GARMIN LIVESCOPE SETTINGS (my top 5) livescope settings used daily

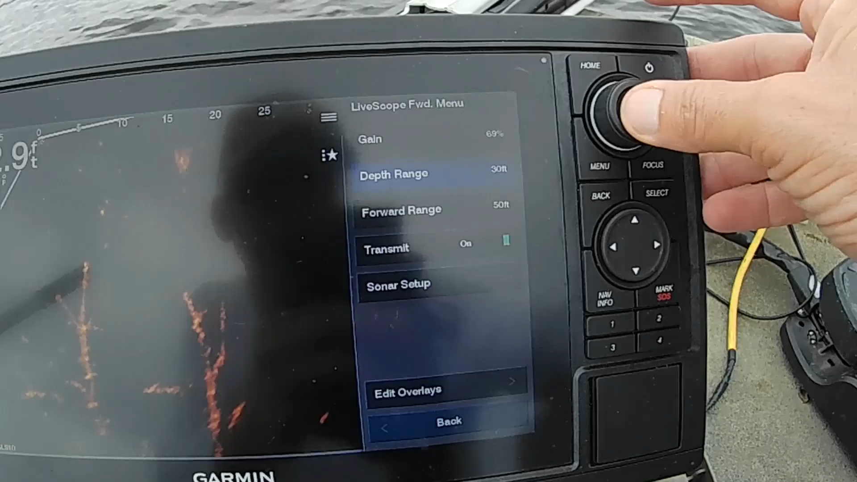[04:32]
I'd turn my little knob here and then that's where I would keep it. I would keep it by, I don't know, you know, just close to where it blows things up and I can see what I'm doing a whole lot better.
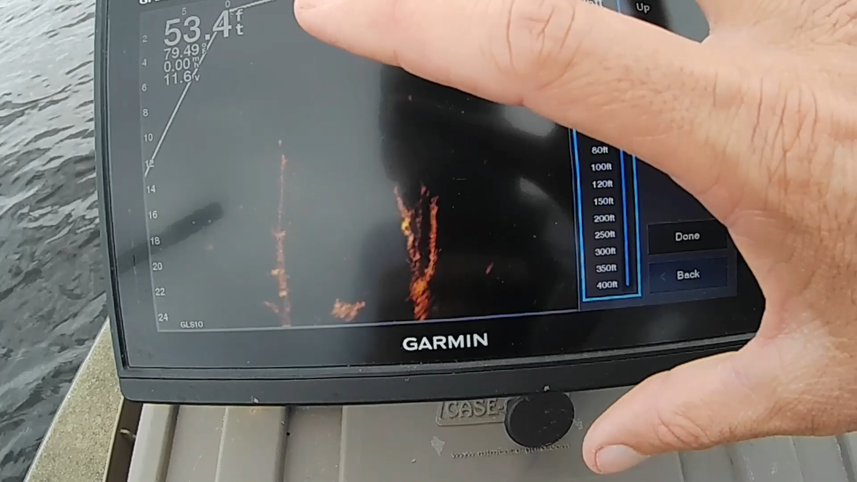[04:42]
Um, when you try to go too deep, you go to the bottom, you just don't get as good a picture.
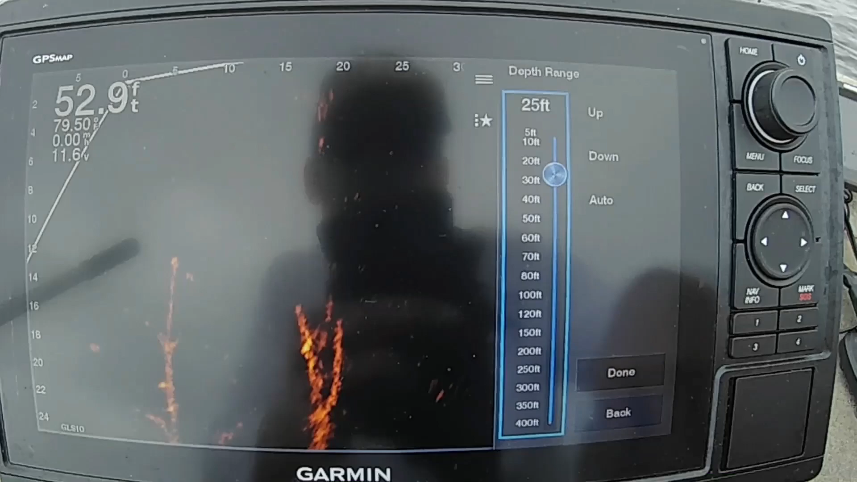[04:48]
On screen: depth 52.9 ft
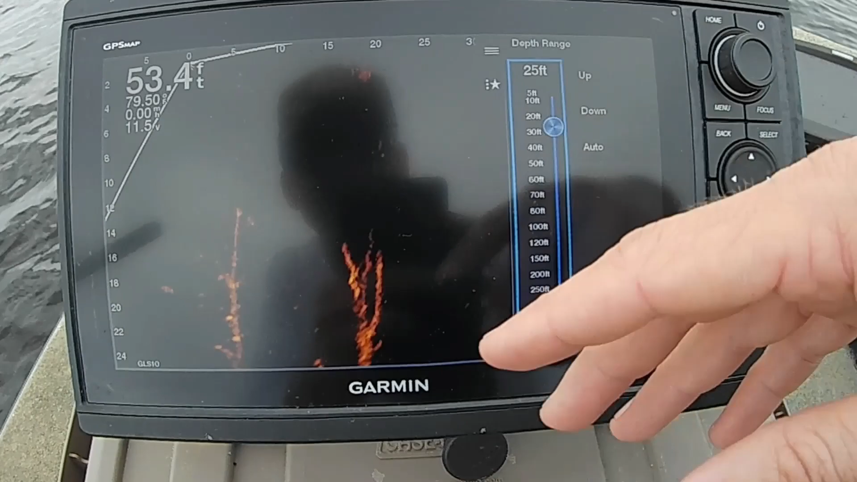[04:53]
On screen: depth 53.4 ft
So being that I've been out in this area and there's some fish you can see between 22, 20 foot of water right here standing on this standing timber.
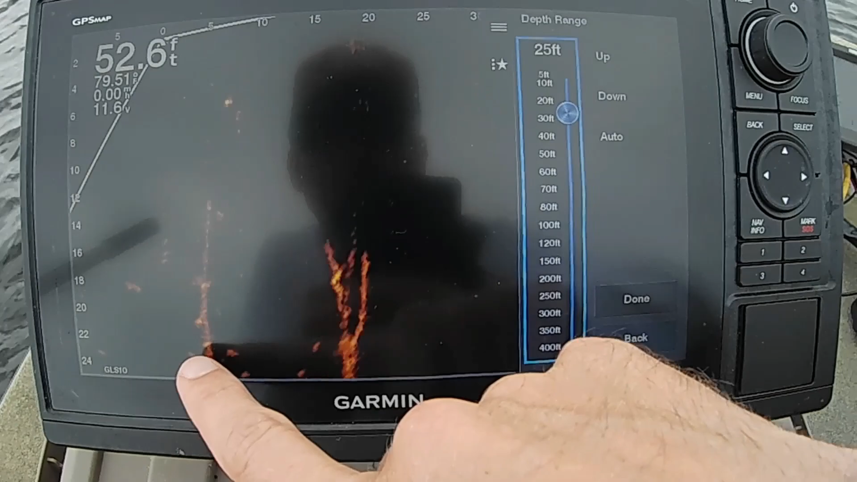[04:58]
On screen: depth 52.6 ft
Um, I'm actually going to go down just a little more because I actually have caught some a little deeper than that.
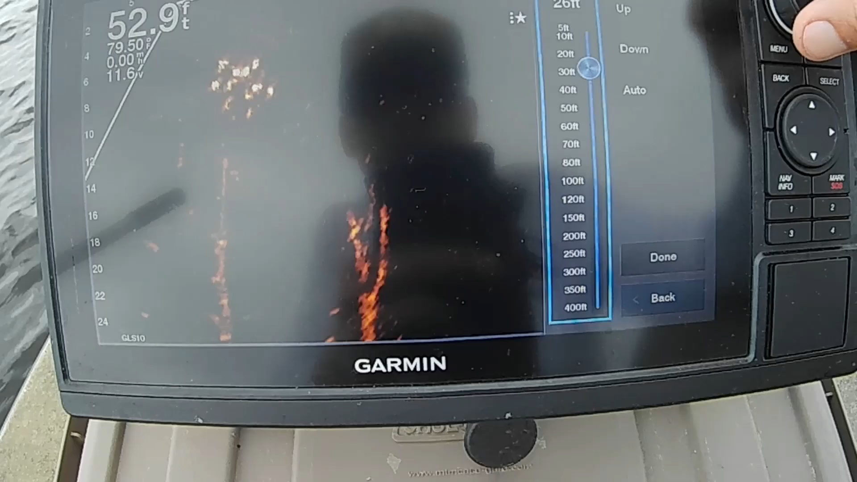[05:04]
On screen: depth 52.9 ft
So 30 is where I have it at right there.
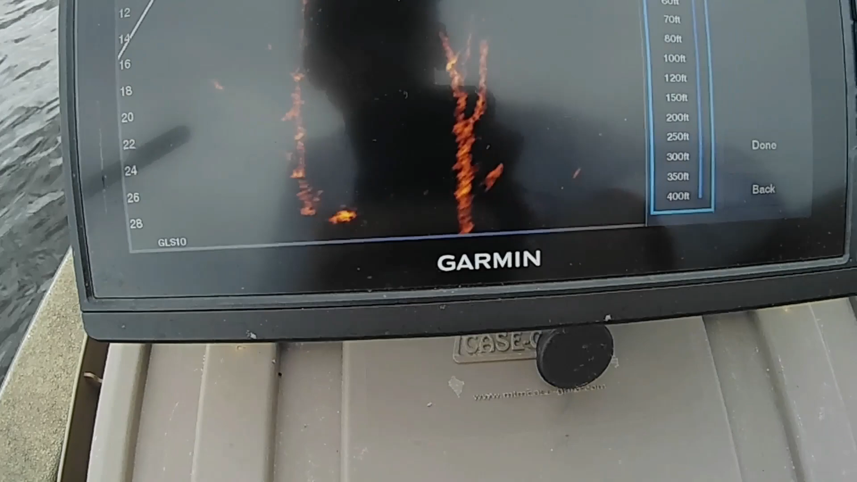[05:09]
Okay. Now then I'm going to back out of this
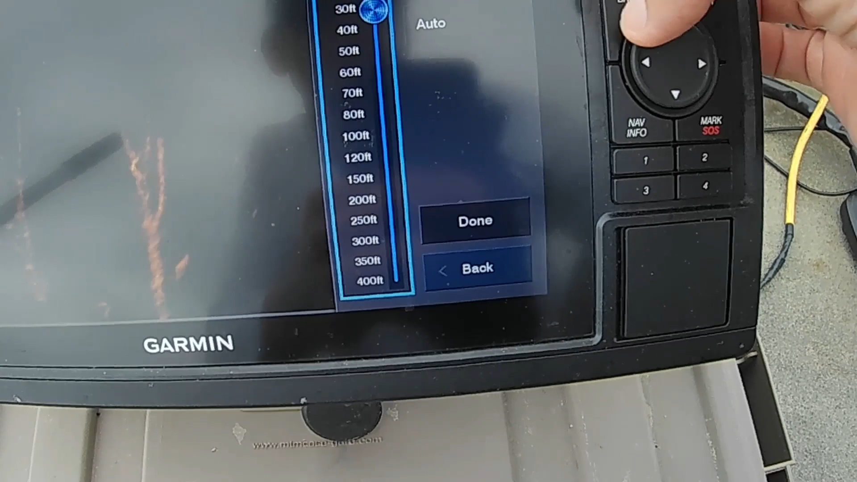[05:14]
and the next thing I mess with is my forward range.
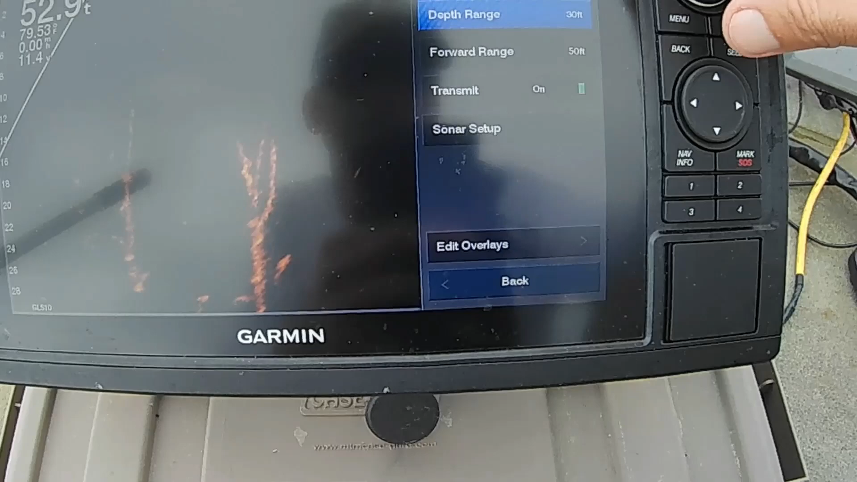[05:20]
I keep my forward range when I'm, uh, let's see, I'm gonna do it a different way though.
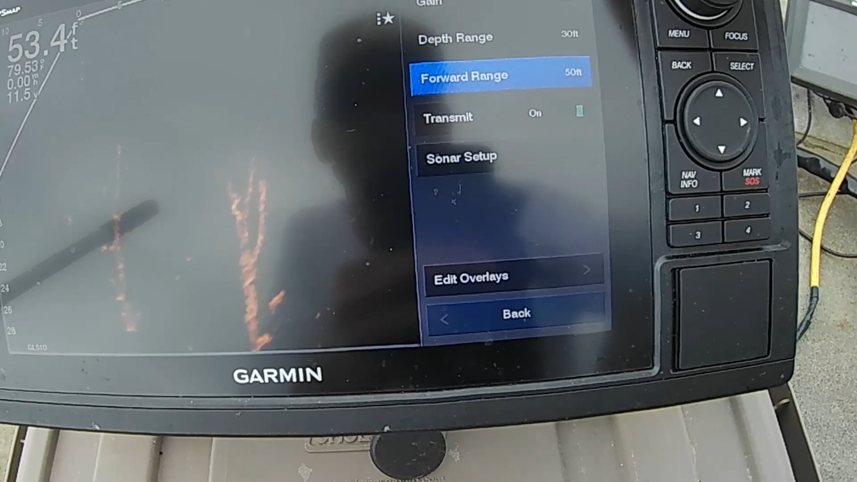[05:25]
On screen: depth 53.4 ft
You see on this particular unit, your forward range comes up in a little circle right here and it's got it on 50 feet.
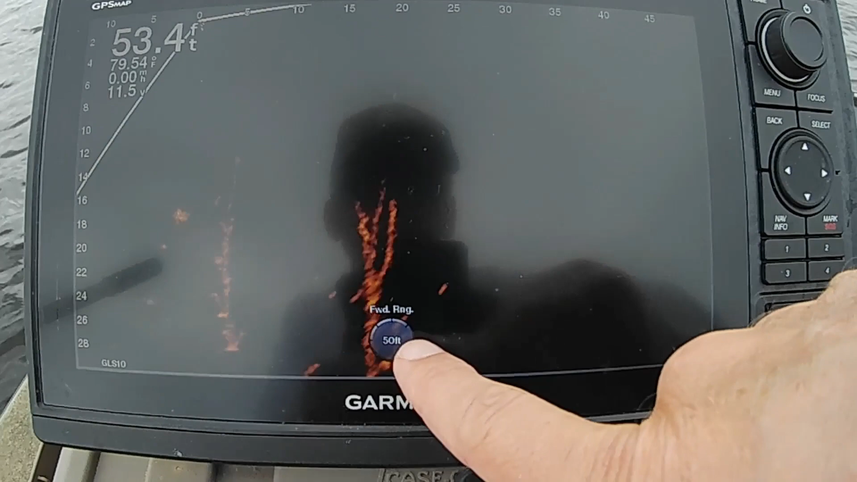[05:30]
On screen: depth 53.4 ft, water 79.54°F
When I'm fishing,
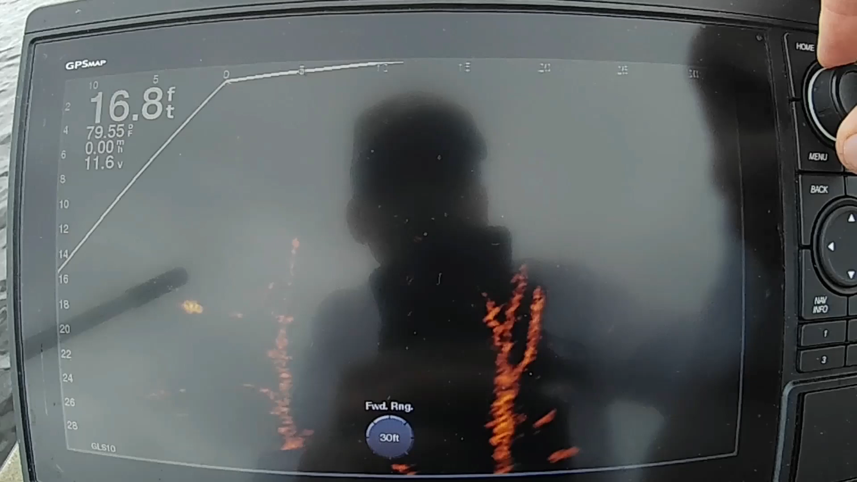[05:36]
On screen: depth 16.8 ft, water 79.55°F
I keep it within 30 most of the time.
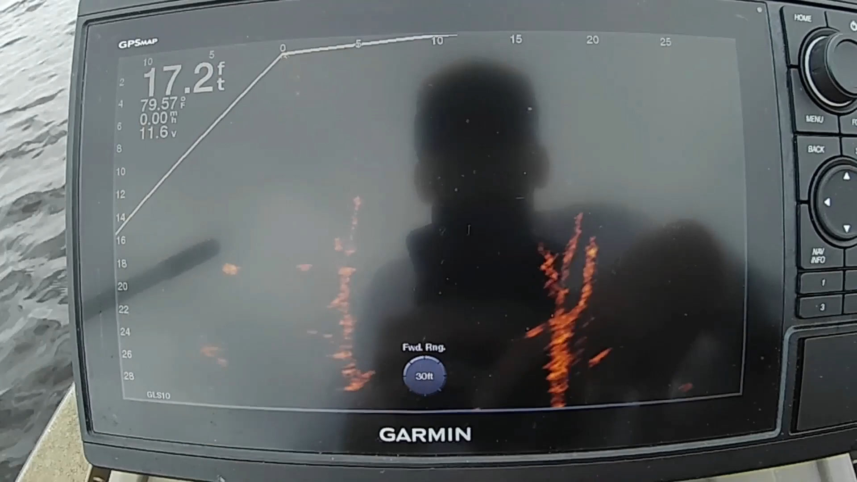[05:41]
On screen: depth 17.2 ft, water 79.57°F
Um, for myself, it just works better. You know, I know that if I make a little, a short pitch, 25 feet,
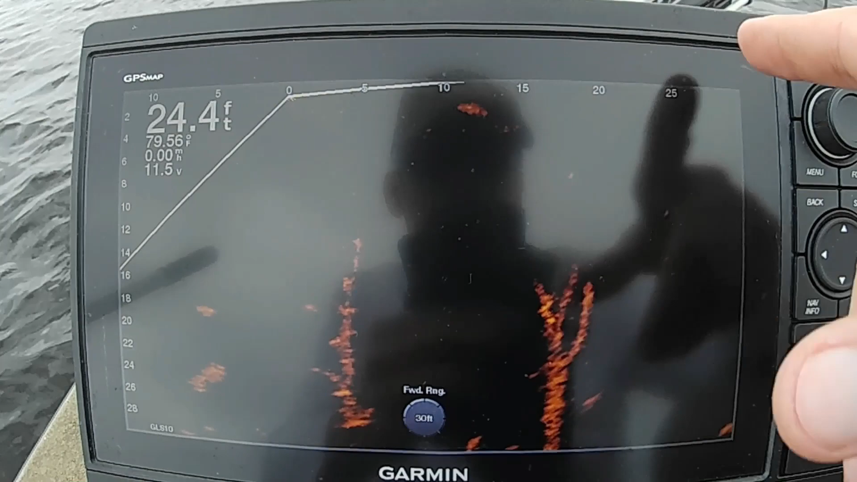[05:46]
On screen: depth 24.4 ft
20, 25 feet is about where my pitch is going to go. I don't have to worry about making a long cast way out here somewhere.
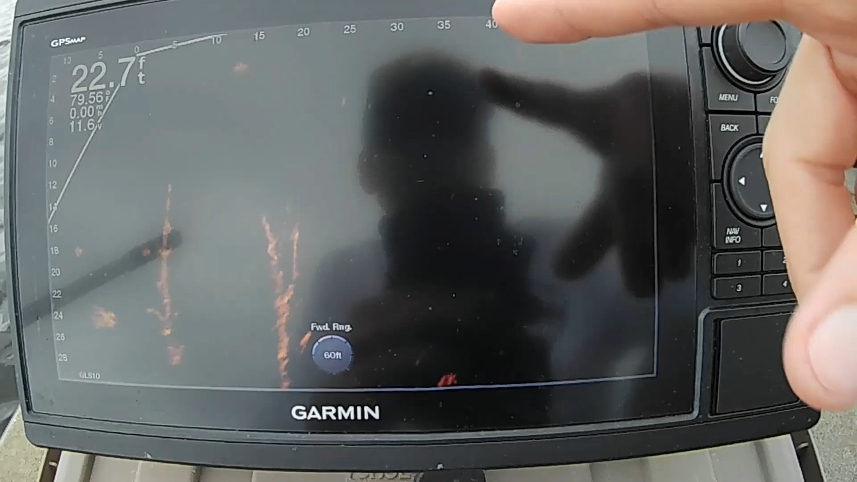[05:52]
On screen: depth 22.7 ft
I can't tell what's going on over here anyway. So I'm going to keep it at about 30 feet. Now, if I get in shallower water, I'm probably still going to keep it about that depth,
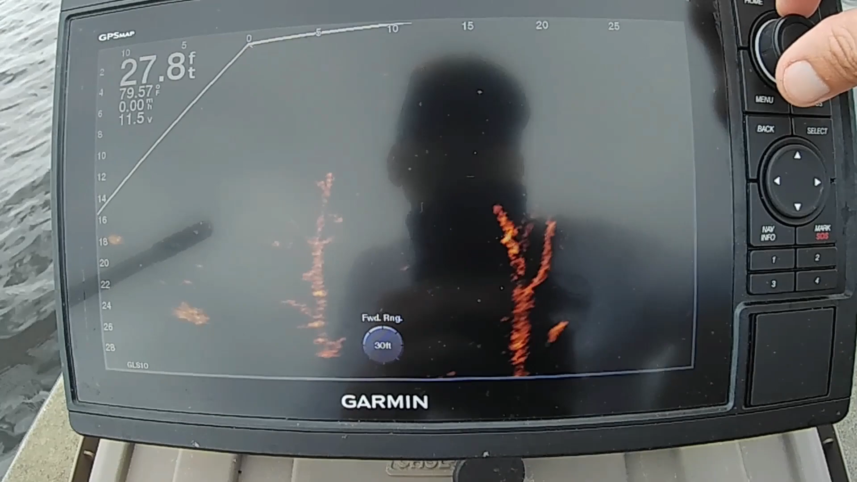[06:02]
On screen: depth 27.8 ft, water 79.57°F, speed 0.00 mph
um, just for that distance away, just because, um, it's easier for me. Now I will get into if it's like this and I got somebody that doesn't see
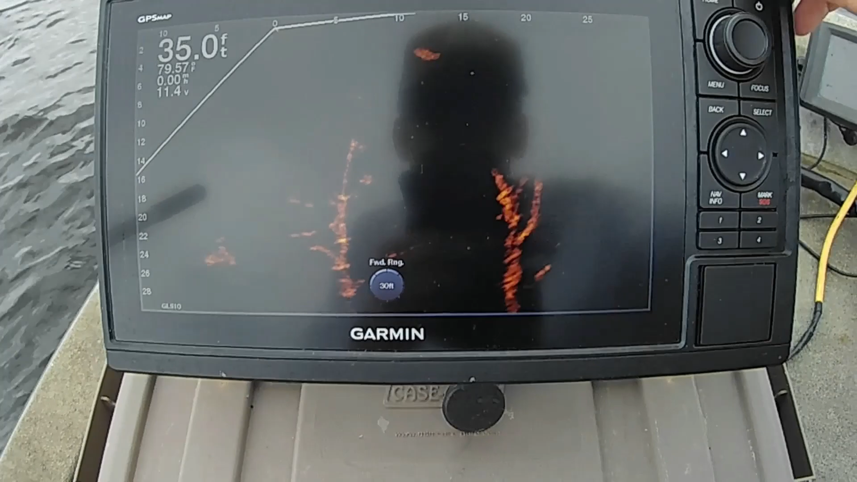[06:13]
On screen: depth 35.0 ft, water 79.57°F, speed 0.00 mph
as well as I do and we get on top of the top of it, which the, you know,
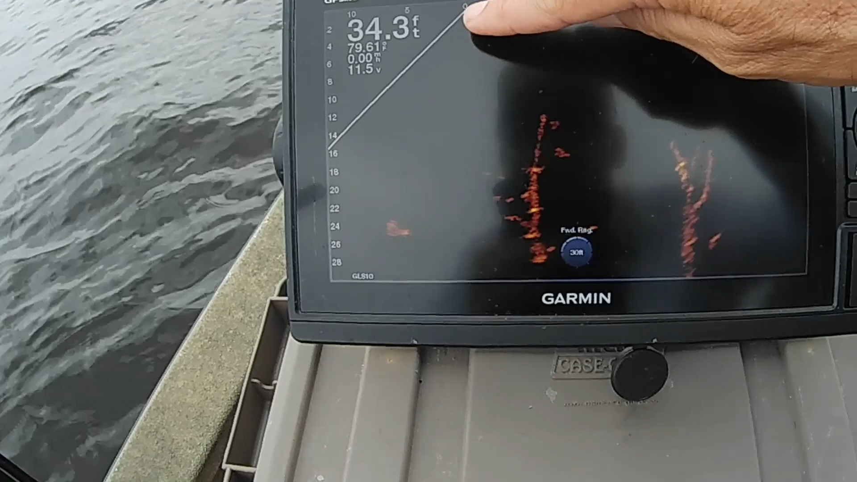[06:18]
On screen: depth 34.3 ft
the boat is setting right here at zero or that's where the transducer is.